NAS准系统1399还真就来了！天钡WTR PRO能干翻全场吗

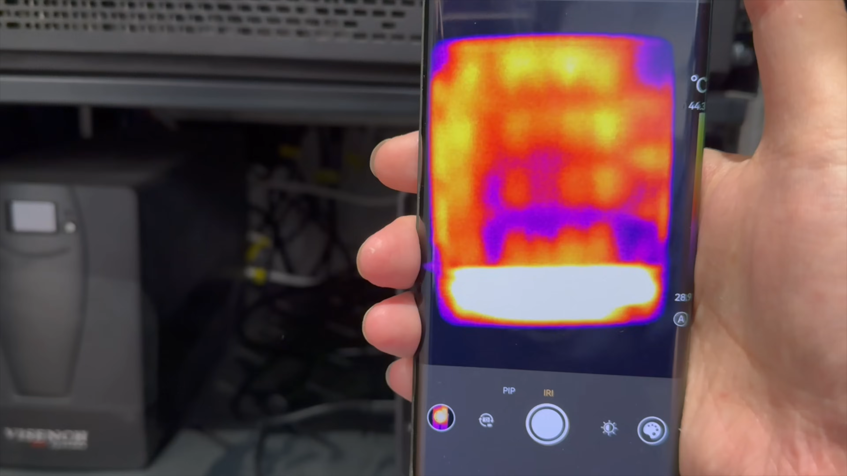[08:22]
整个NAS的一个发热的情况正面最高温度44.5度侧面大概在41.
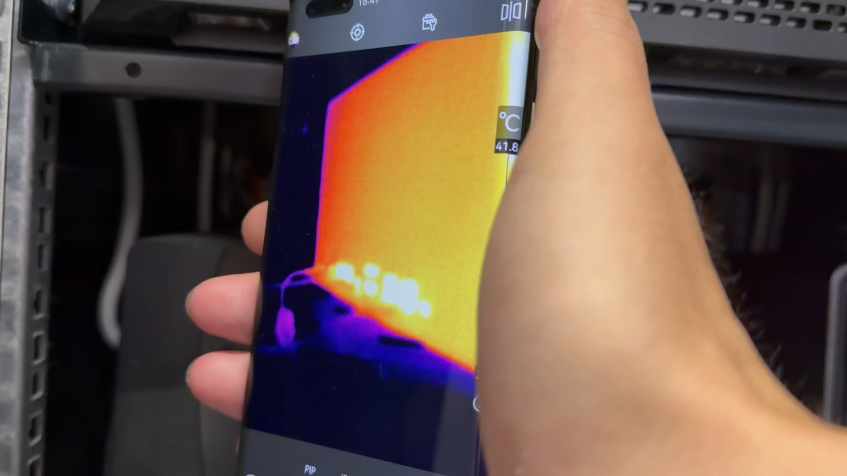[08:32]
8度在这个IO接口的位置哇塞它还有非常漂亮的这个指示灯所以